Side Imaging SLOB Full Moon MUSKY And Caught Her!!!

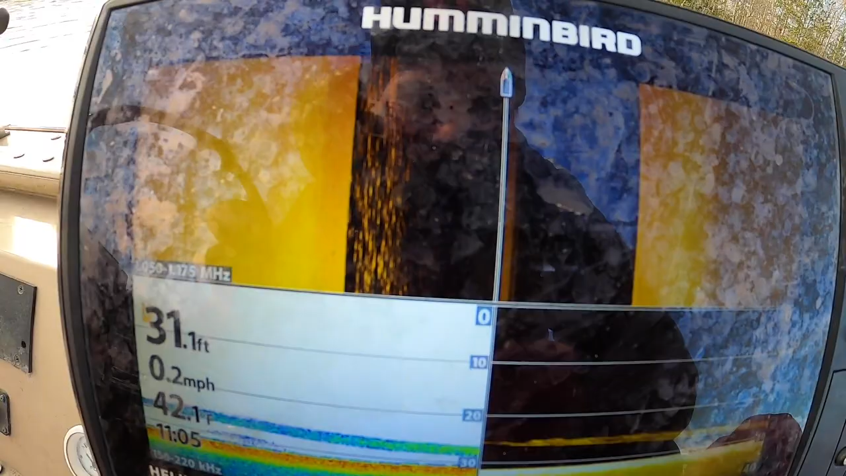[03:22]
On screen: depth 31.1 ft, speed 0.2 mph
Probably Cisco's. Close to the structure like that in 30 is pretty dang cool.
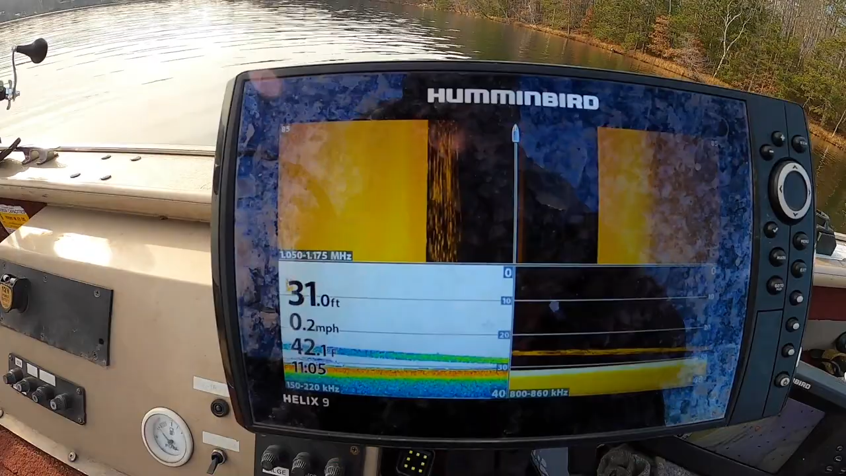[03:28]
On screen: speed 0.2 mph
That is what I like to see. It's on both sides of the boat.
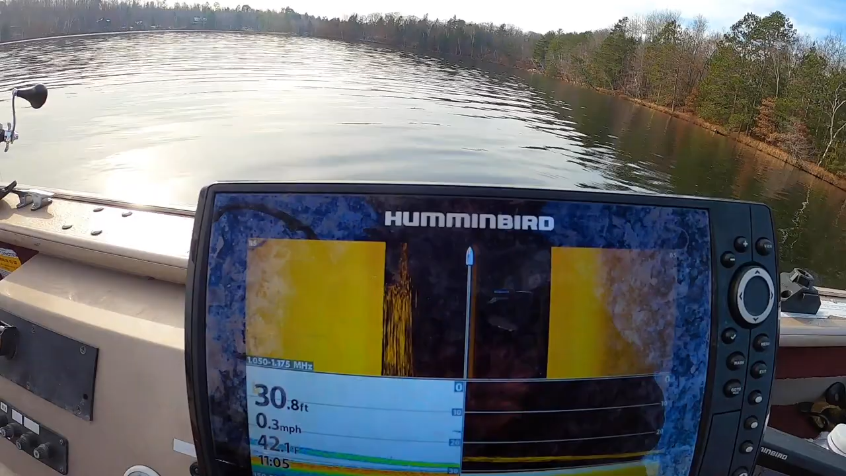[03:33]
On screen: depth 30.8 ft, water 42.1°F, speed 0.3 mph
That's a big pot of food. Now it's just a matter of seeing if a muskie is gonna like a sucker or a bunch of Cisco's. That's the hard part about this year.
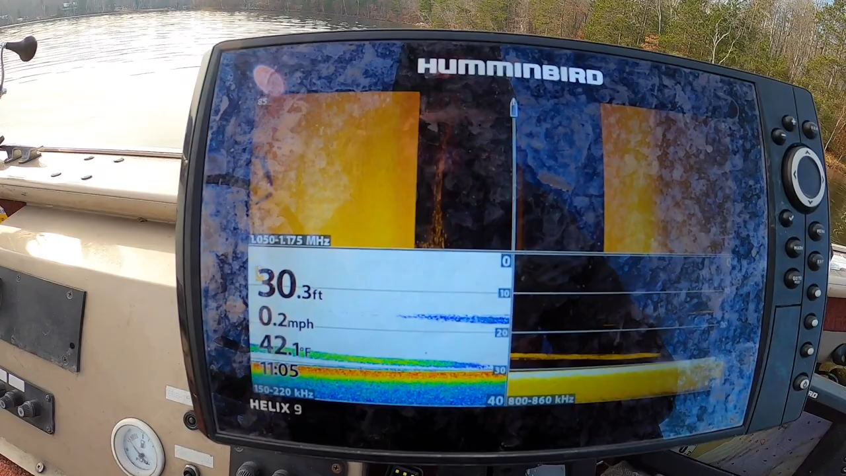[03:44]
On screen: depth 30.3 ft, water 42.1°F, speed 0.2 mph
There's plenty of bait up tight where the muskies are eating.
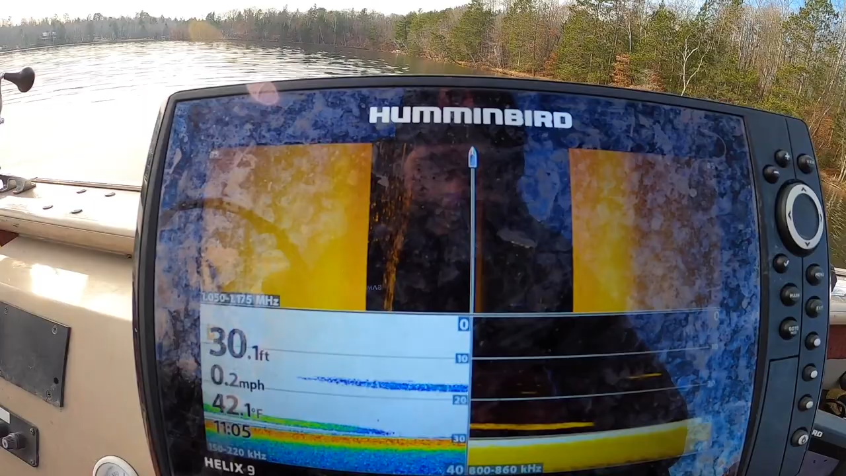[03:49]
On screen: depth 30.1 ft, water 42.1°F, speed 0.2 mph
It's a matter of fooling one to bite your bait.